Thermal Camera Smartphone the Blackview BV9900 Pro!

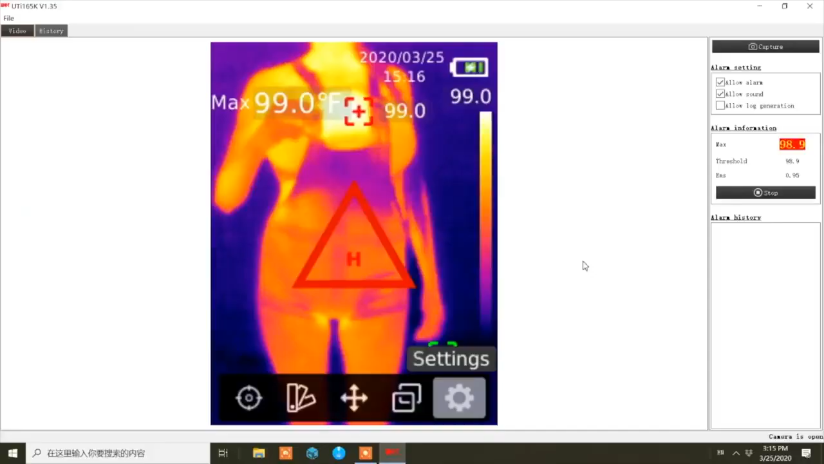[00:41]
On screen: max 99.0°F
Okay, that's 99F, that's a bit of a viewer that's somebody you definitely want to check out.
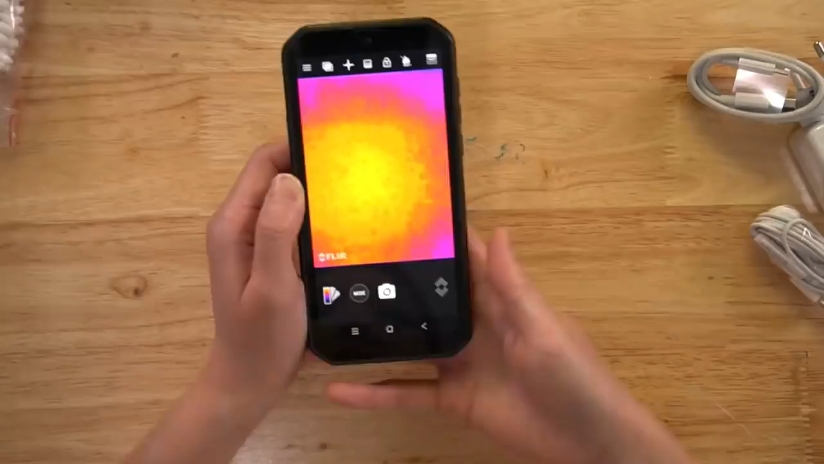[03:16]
See, this is the fur camera.
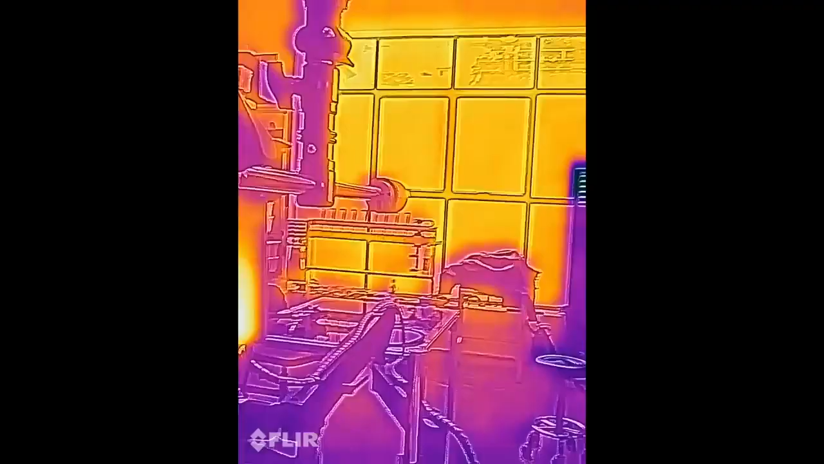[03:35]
the bright orange, because it's hot outside.
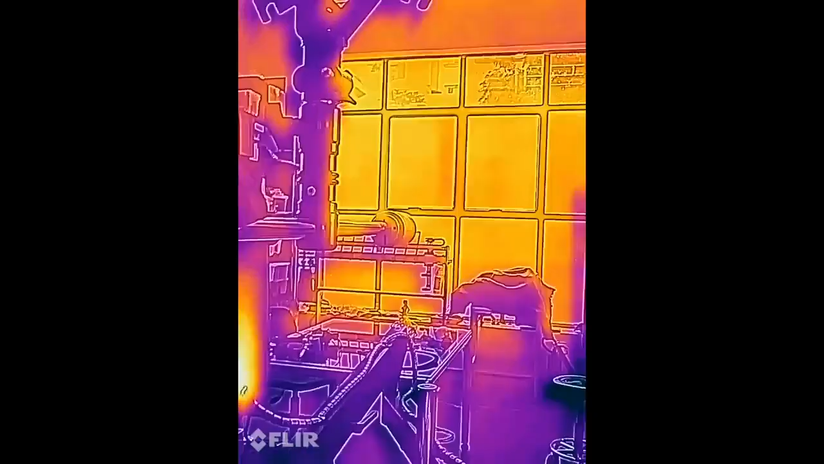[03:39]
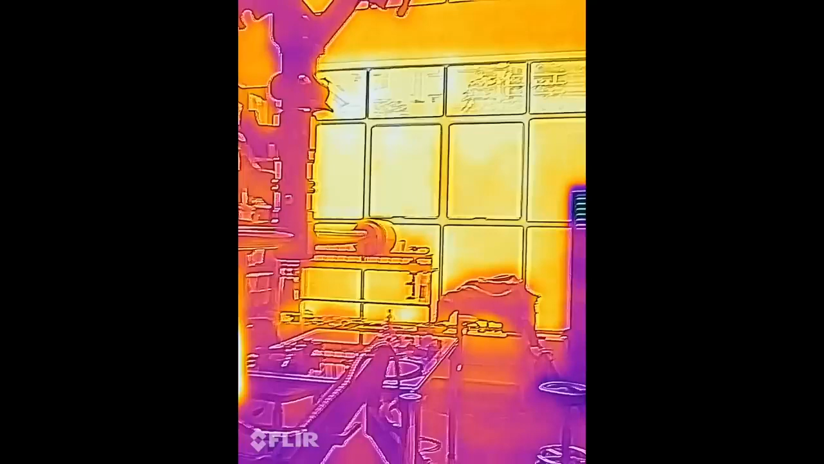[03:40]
And on the other hand, the air conditioner is dark because of course this blowing air is cool, so it is dark.
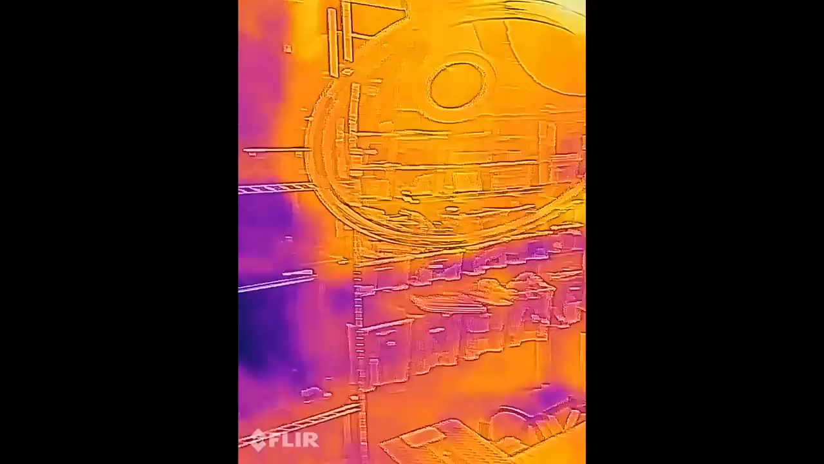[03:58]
Those are my tools, my plastic bin,
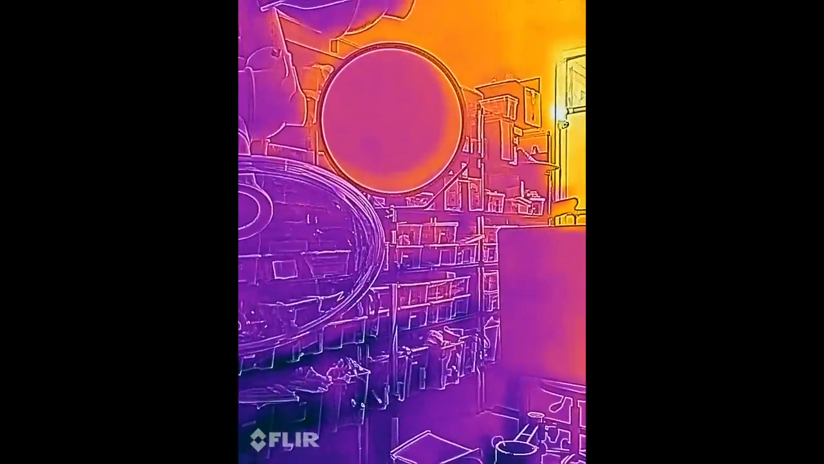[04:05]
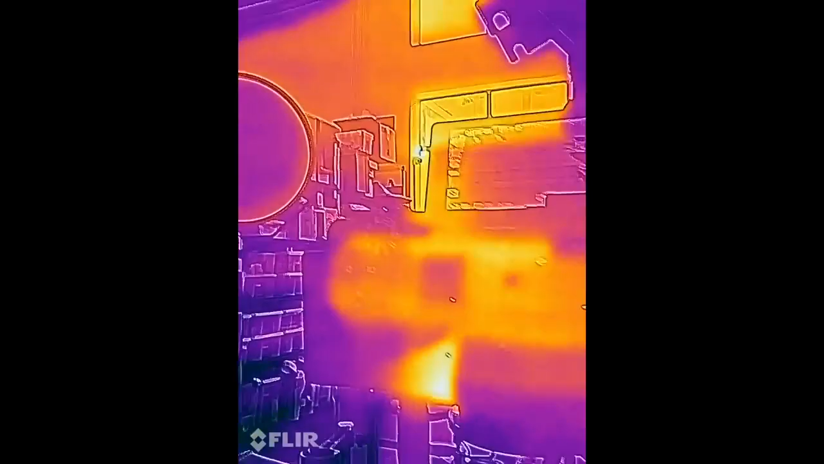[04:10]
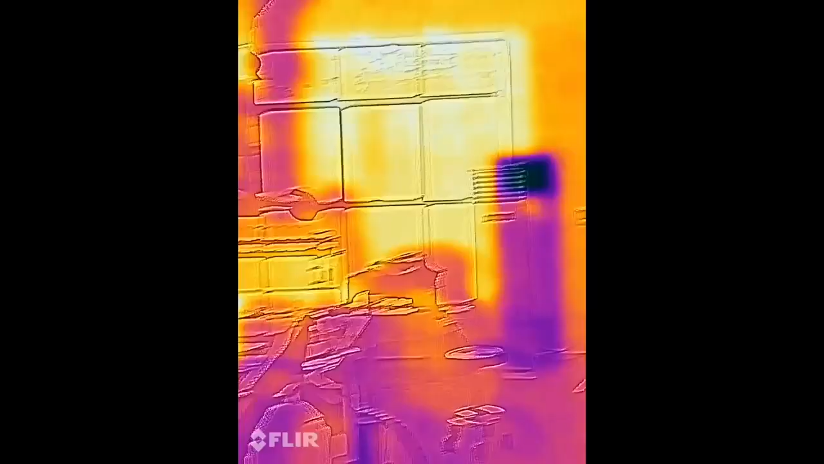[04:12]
Just because it's sending off heat compared to the AC you can tell.
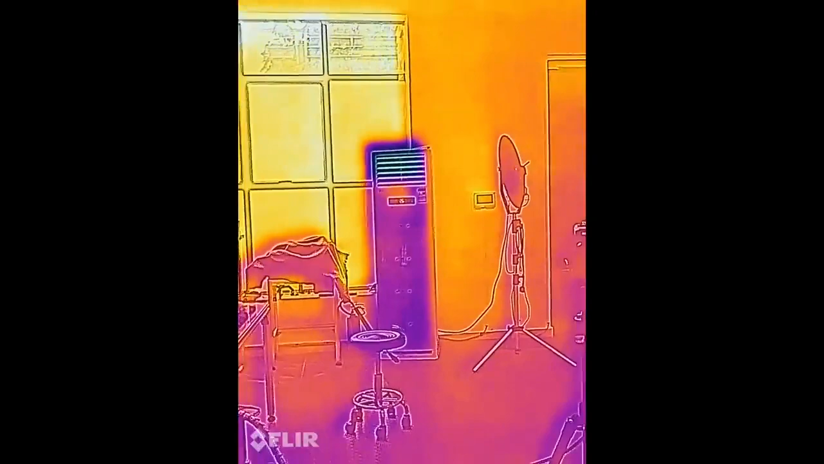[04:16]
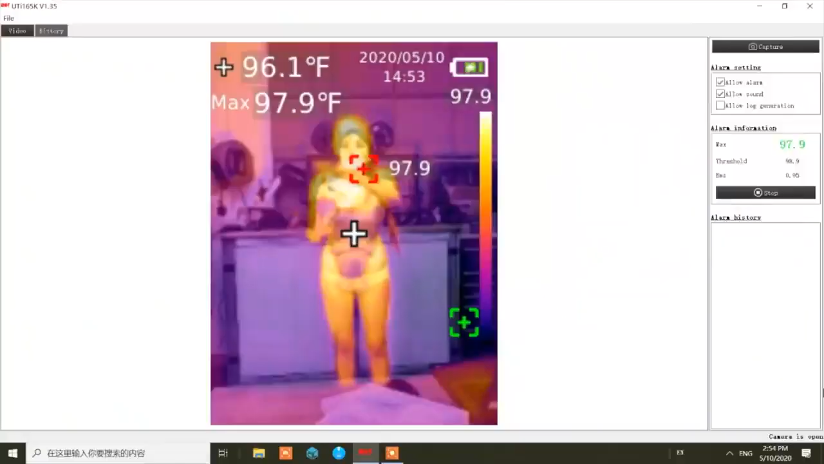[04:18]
On screen: spot 96.1°F, max 97.9°F
Okay, now I have the Unity Thermal Scanner side by side with the black wheel. You can see the readings on that, it should be pretty close. I don't know if the black wheel can do fewer screenings, I have to do some more tests.
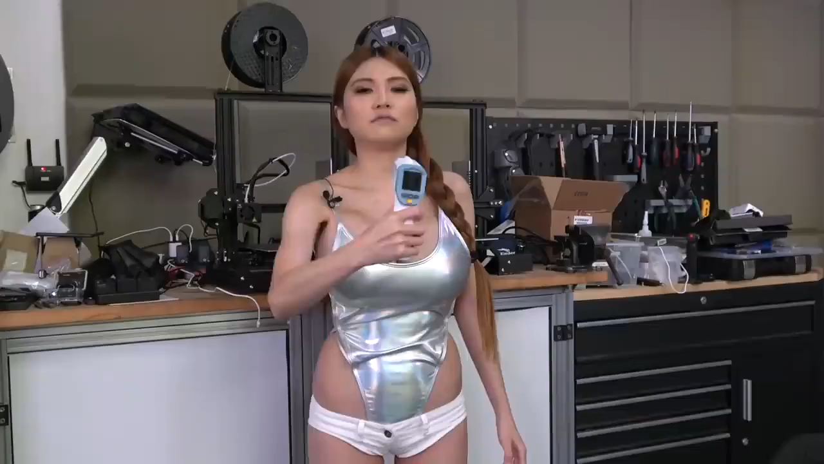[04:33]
But if I use this properly, it's closer to reading. It's 97.8 so it's pretty close.
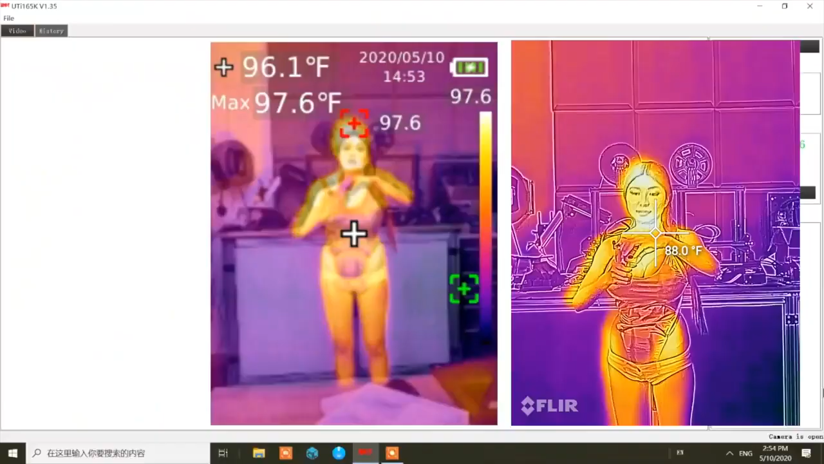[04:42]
On screen: max 97.6°F
97.8. Yeah, you see on the screen it's 97.8 right? So it's pretty close, the result.
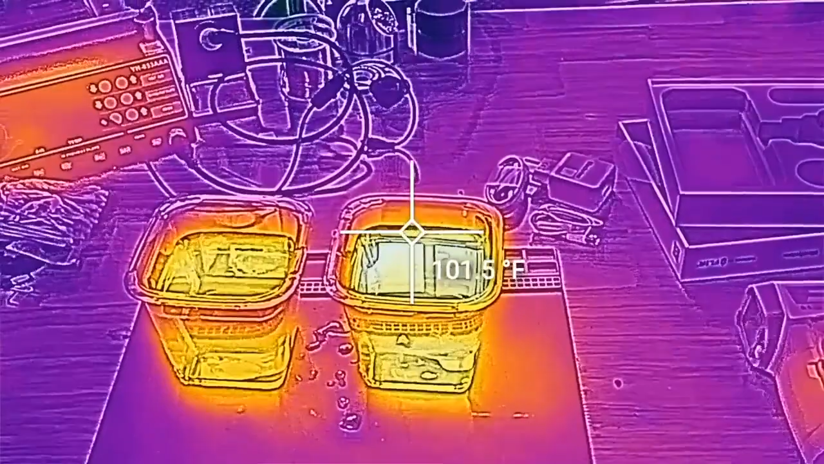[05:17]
On screen: spot 101.5°F
this one says 102.7 and this one is 99.8.